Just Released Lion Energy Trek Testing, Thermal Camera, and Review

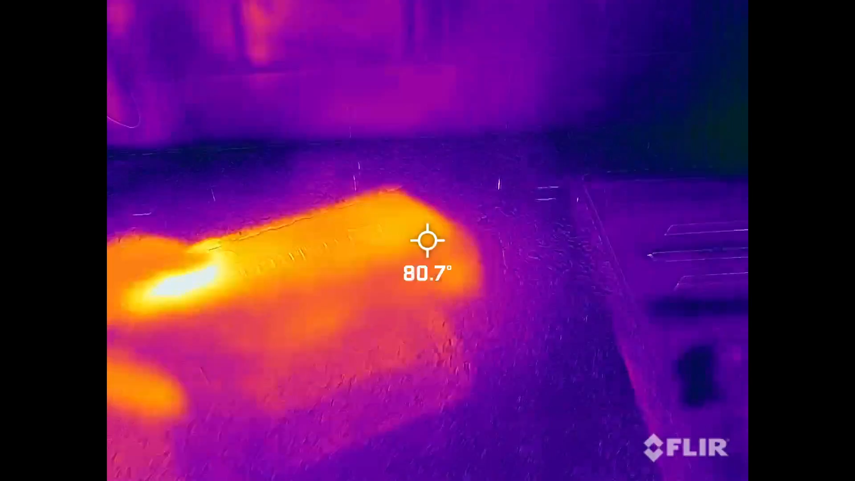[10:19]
running this crock pot here for about an hour.
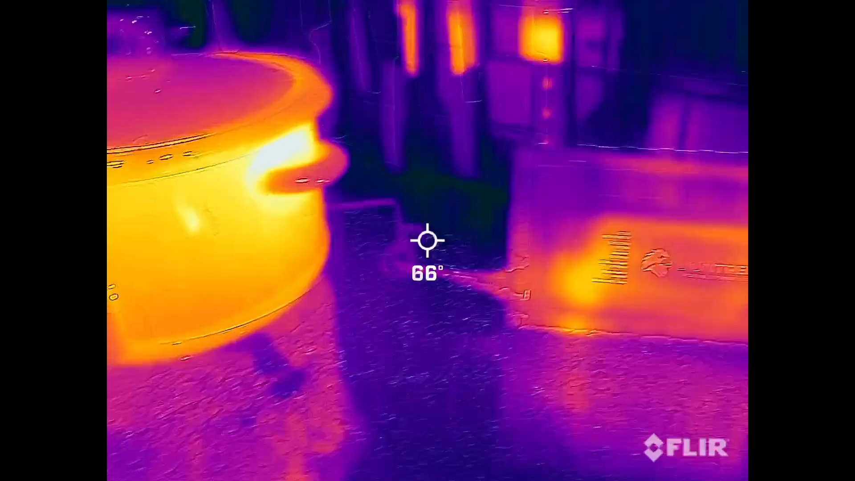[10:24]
And, uh, you can see the external temperature of the crock pot.
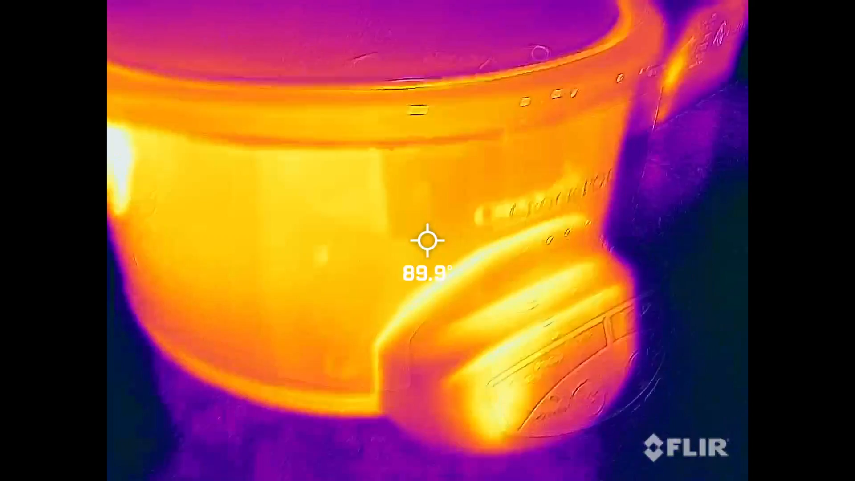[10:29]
It's about 90 to a hundred and we were on high internally.
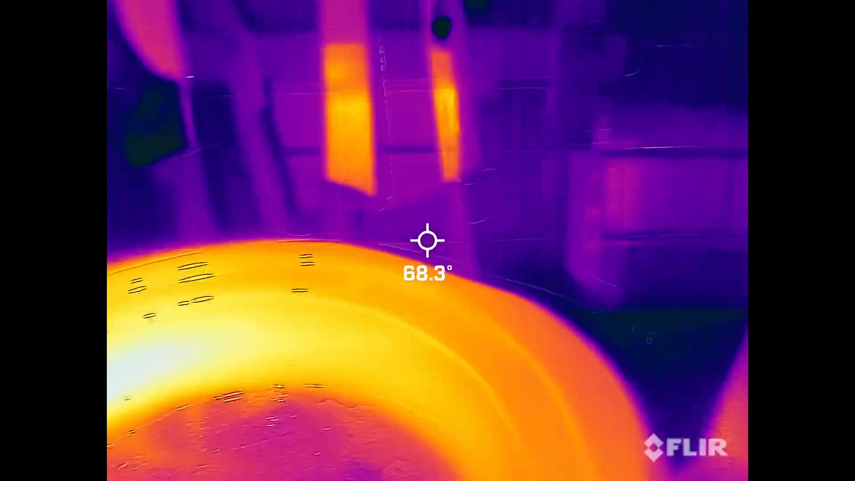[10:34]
I put a bunch of frozen stuff in there. Um,
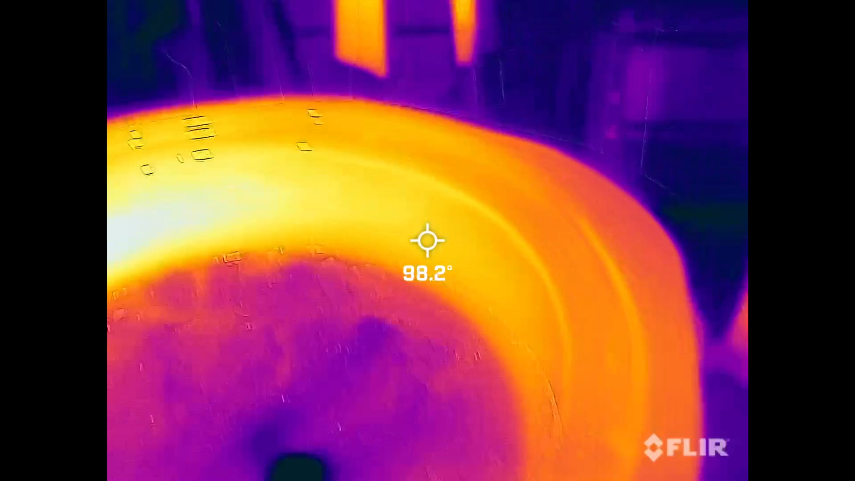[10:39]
you can see that, but then let's look at the unit. This just shut off.
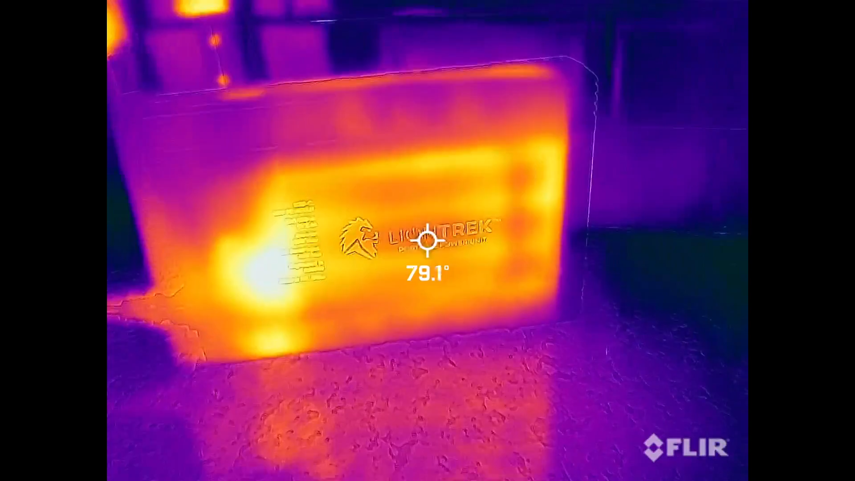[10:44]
So it looks like this side, we see the battery cell side and it was pulling about a hair over a hundred Watts for about an hour.
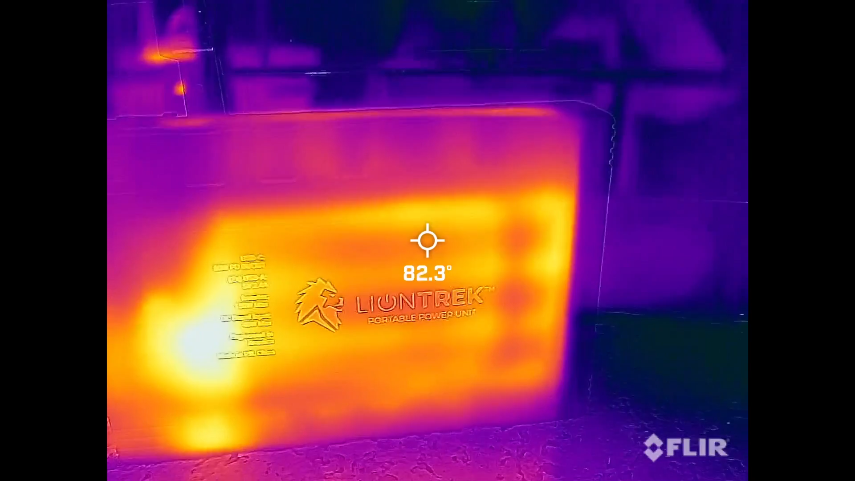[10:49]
So it looks like our cells are about
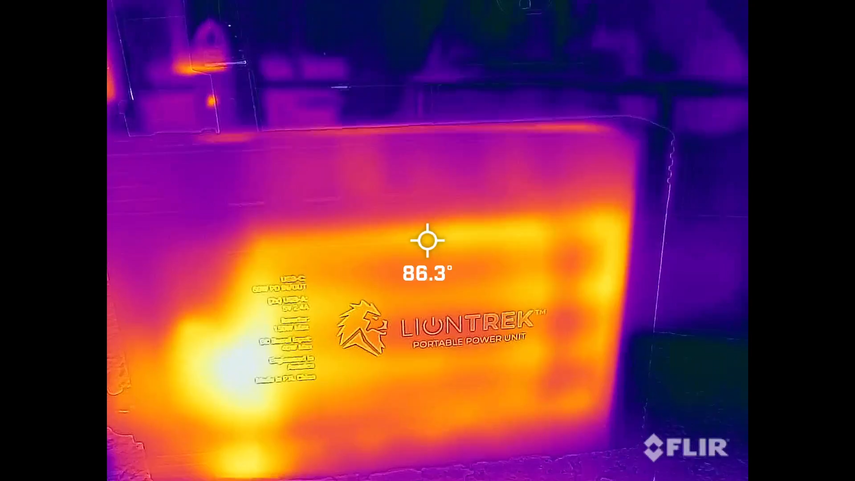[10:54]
86 and look at, you can see the inverter got it to about a hundred degrees.
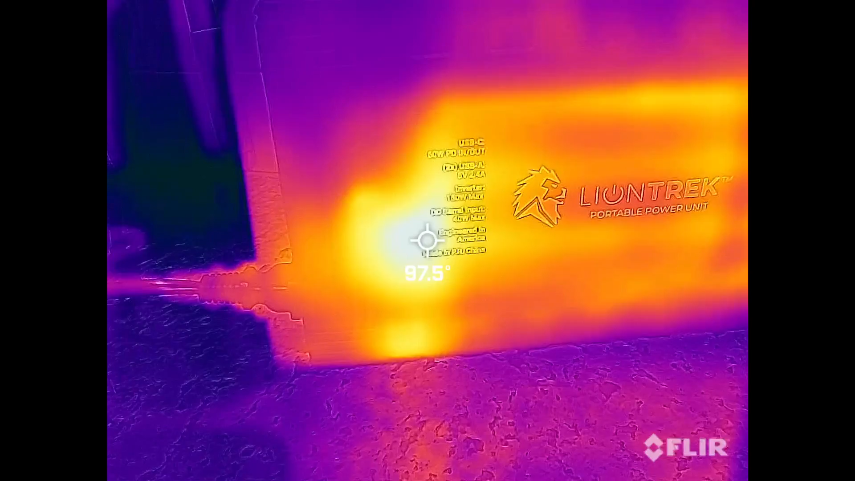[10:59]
So this is the intake side here.
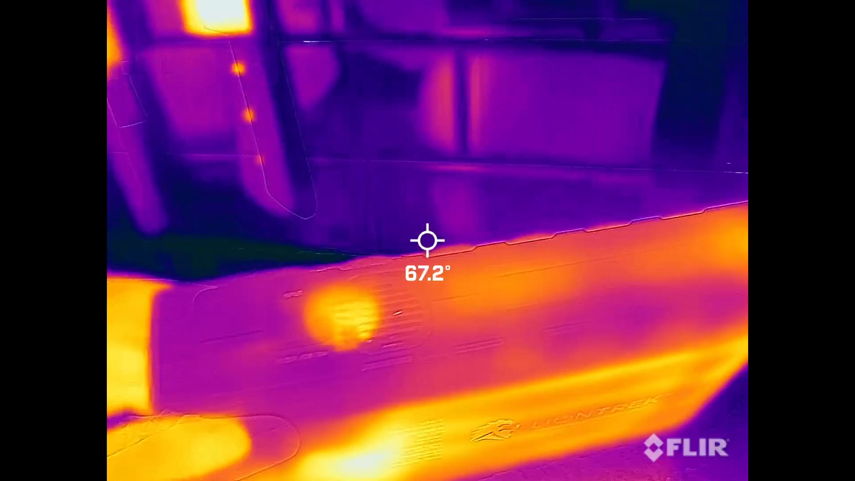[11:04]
And then the exhaust side is on this side.
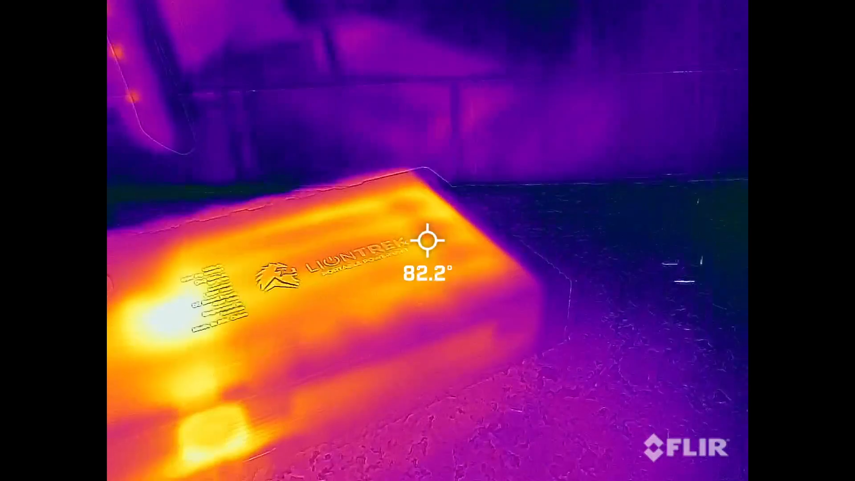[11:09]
So the exhaust is about 90, 90 degrees.
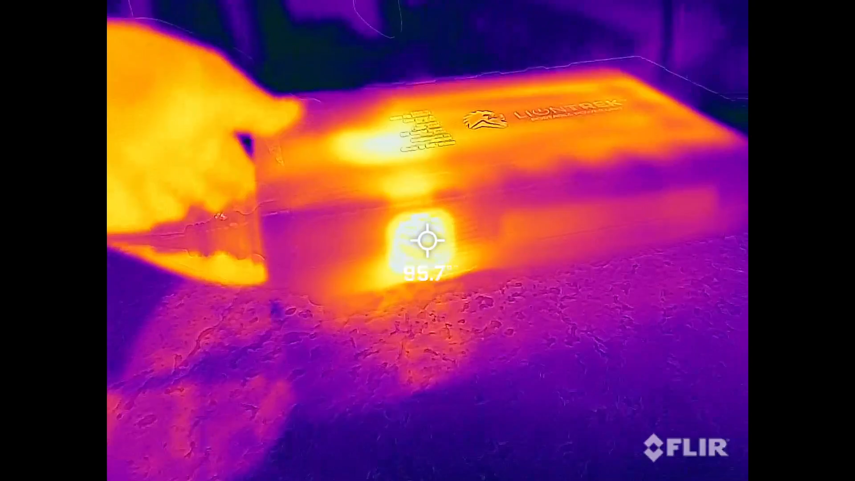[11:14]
So let's check out this side of the unit.
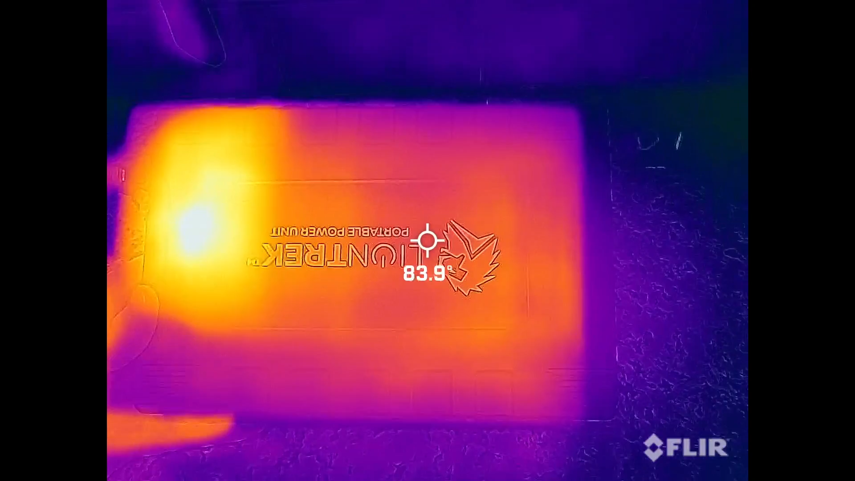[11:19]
Okay.
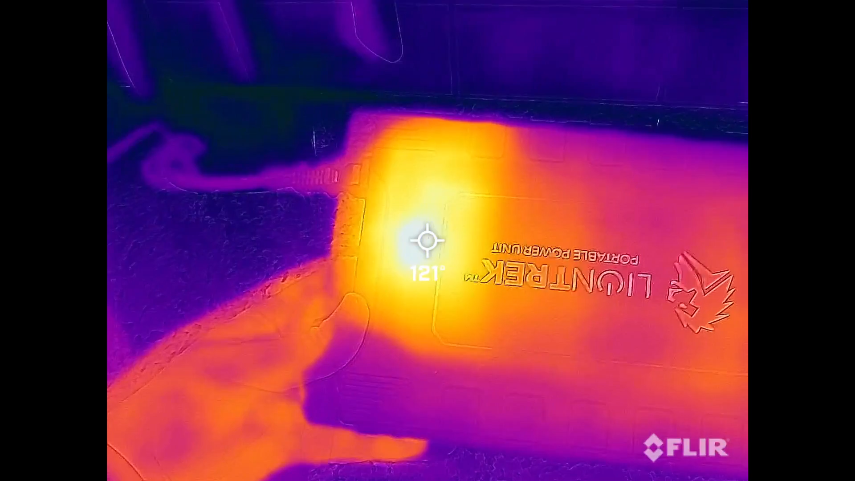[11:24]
So we're about 124 degrees.
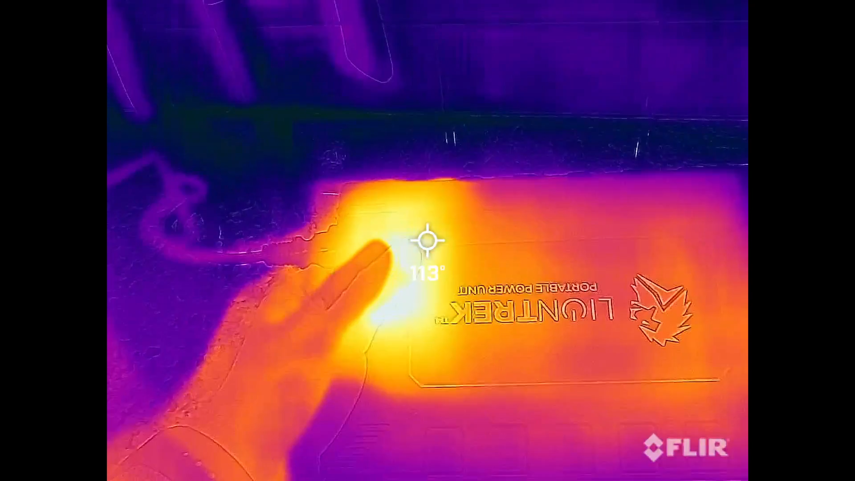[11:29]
A little warm. I mean, I can touch it.
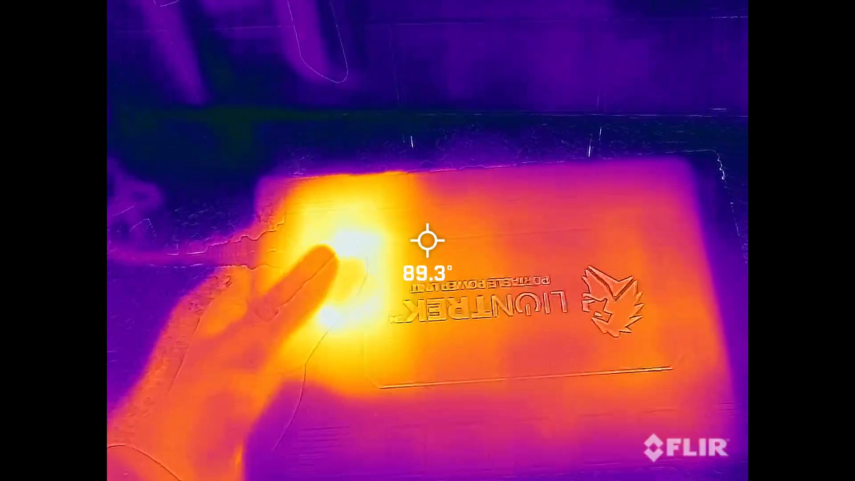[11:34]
It's, it's, it's very warm, but, um, it's not, not too bad. So
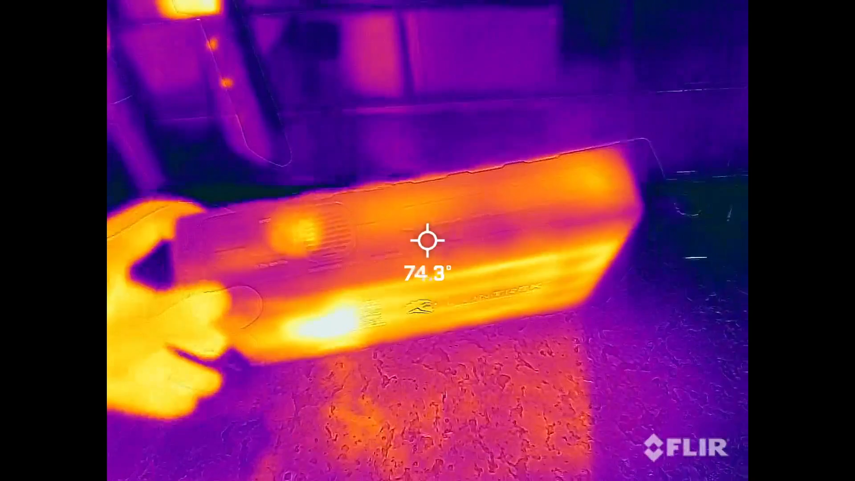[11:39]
so that ran a crock pot for about an hour.